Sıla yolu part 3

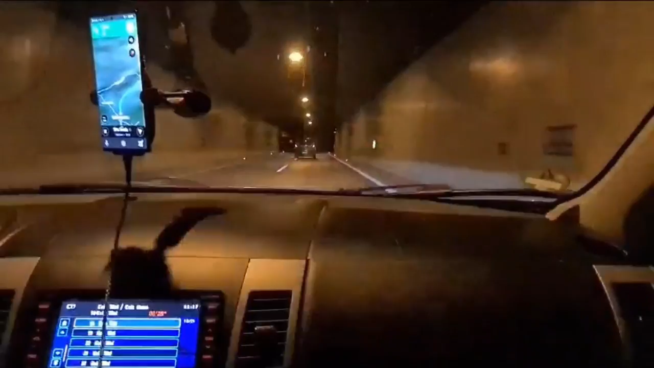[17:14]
Hep böyle çok uzun büyük bir video olmasın diye part part çekip şimdi boş, evet istediğin gibi basabiliyorsun. Öyle yapacağız. Zaten bu Avusturya'nın şeyi çok radarı falan oluyor. Aşırı hız zaten yapmıyoruz ama
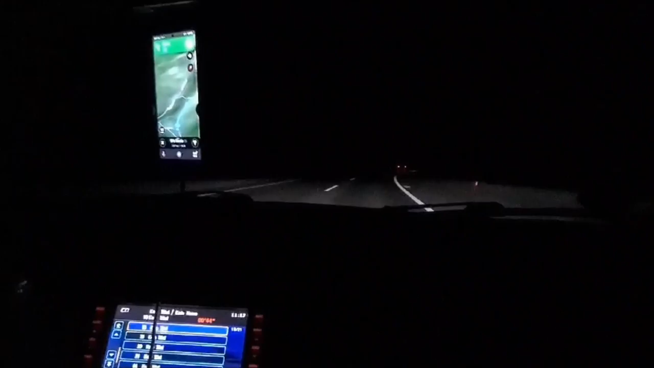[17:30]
ayrıyetten de yapamadık radarlardan dolayı. Her 2-3 kilometrede. Evet, sürekli radar var. Orada dikkat edin yolculuk. Onlar da bayağı bir abartmış yani. Tabii ki otobanlarda radar oluyor da bunlar da hepten abartmış. Evet arkadaşlar, akşam oldu, gördüğünüz gibi karanlık. Akşamları da böyle sesim gidiyor. Yani kusura bakmayın. Evet arkadaşlar.